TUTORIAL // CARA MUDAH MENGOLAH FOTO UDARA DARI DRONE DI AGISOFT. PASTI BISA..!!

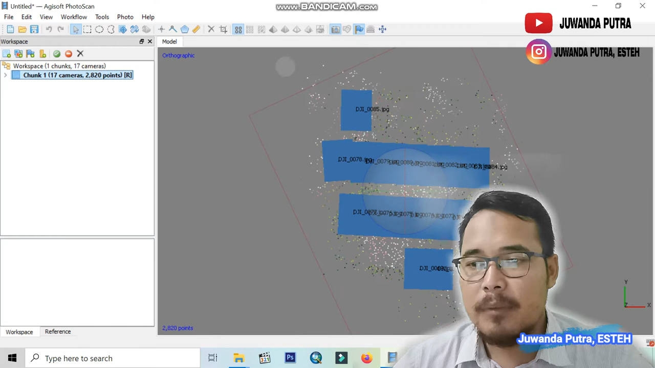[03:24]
ini sudah oke sudah mulai nampak nah jangan bernafas nah kemudian kita di tahap ke tahap berikutnya yang kedua build dance dance close ya ok medium aja tetap tahap ini nah ini prosesnya kita tunggu
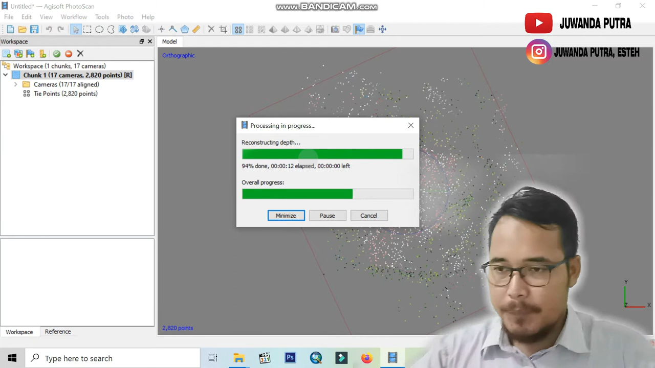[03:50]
oke oke oke oke oke oke udah terus close ya nah kita lihat hasilnya udah mulai nampak ya teman-teman jadi
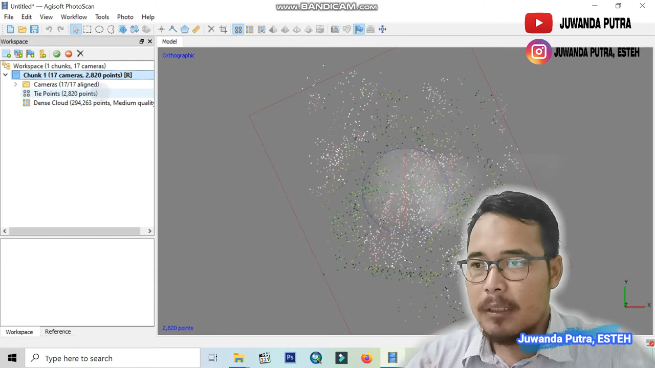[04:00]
dari proses yang dari T point tadi sampai ke tahap yang kedua itu dance close udah mulai nampak ini kawasan kantor BPN Kabupaten Kampar berikut disini oke next berikutnya kita build mesh dan tetap standarnya medium oke
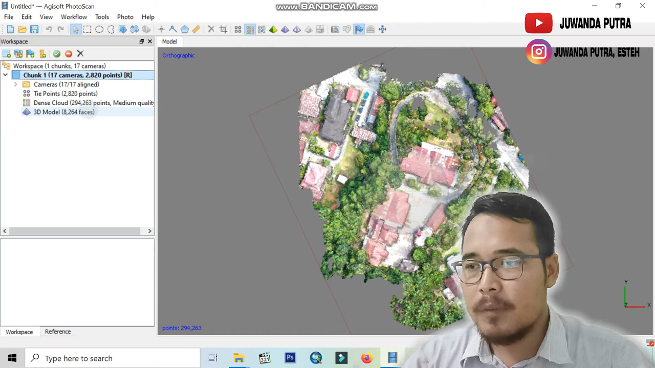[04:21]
ini udah oke nah kita lihat ini 3D model dari kawasan
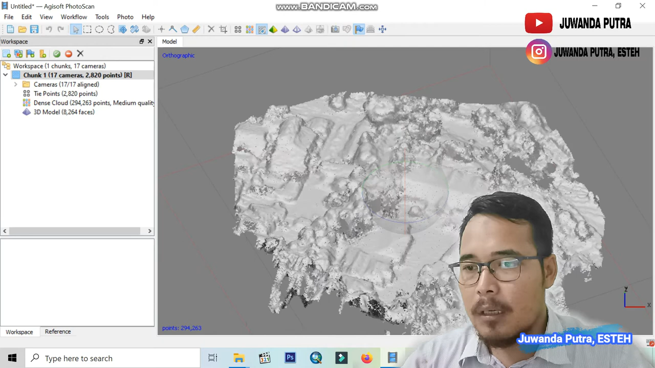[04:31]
ketantoran BPN Kabupaten Kampar nah ini teman-teman bisa lihat oke berikutnya kita save terlebih dahulu jadi
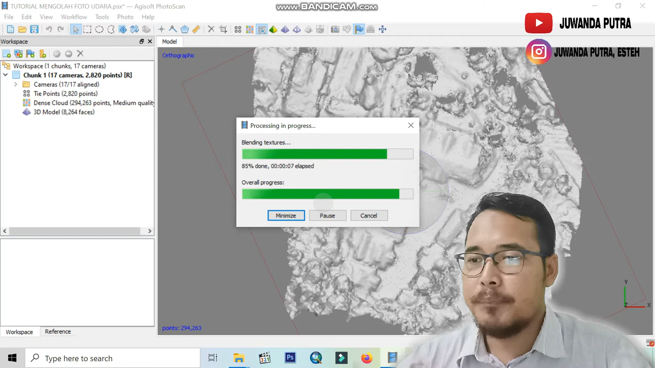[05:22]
oke oke proses 40-60 oke ya sudah 85% oke oke ini udah oke mulai nampak
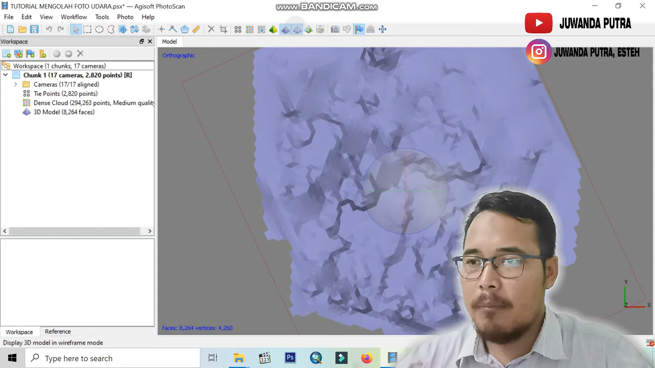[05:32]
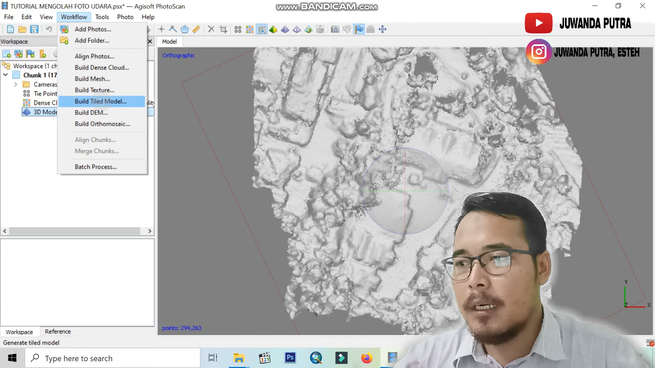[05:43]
sekarang kita pilih berikutnya di build tube mode oke that's good oke terima selamat menikmati